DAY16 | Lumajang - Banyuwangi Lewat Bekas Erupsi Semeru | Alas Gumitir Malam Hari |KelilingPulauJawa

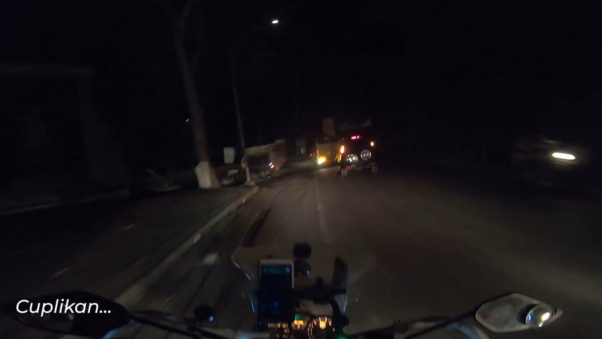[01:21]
Oh, mogok depan ditarik. Wih, ngeri ya. Kok nggak kuat tuh gimana tuh?
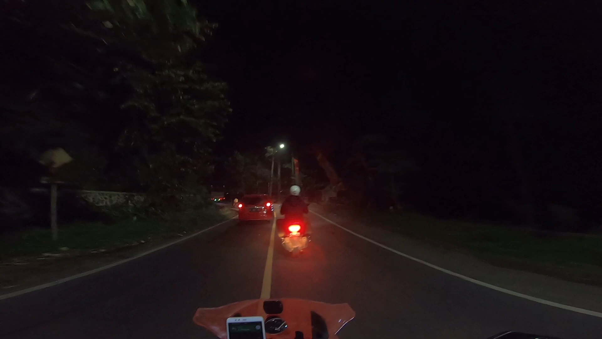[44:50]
Asap-asap itu. Ngapain ya maksudnya ya?
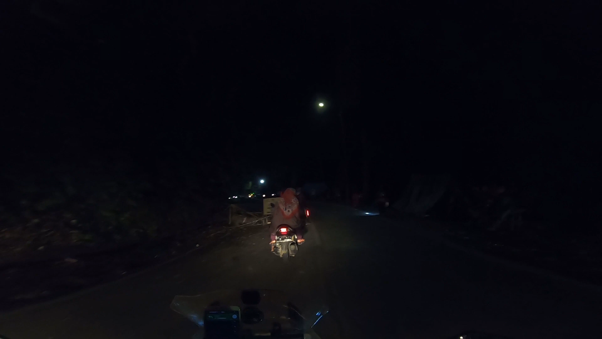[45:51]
Ada buka tutup. Ini apa ini? Kurangi kecepatan, ada proyek pekerjaan.
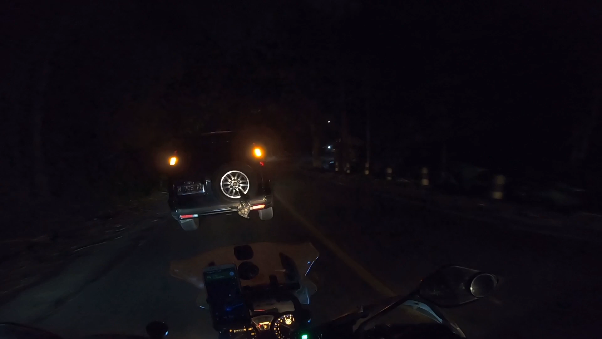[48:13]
Kok enggak kuat tuh gimana tuh?
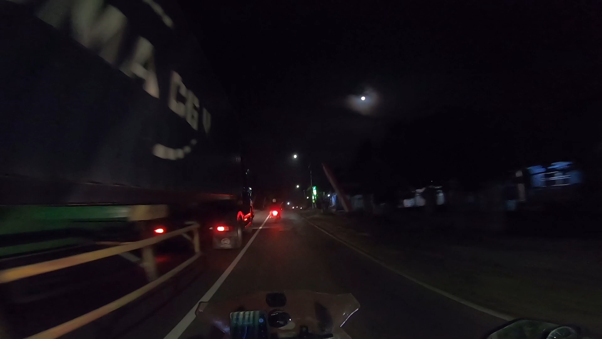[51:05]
beribu bintang dan ada truk. Untung selamat. Lumayan gak ngantuk. Tadi kalau pepet-pepetan matrak.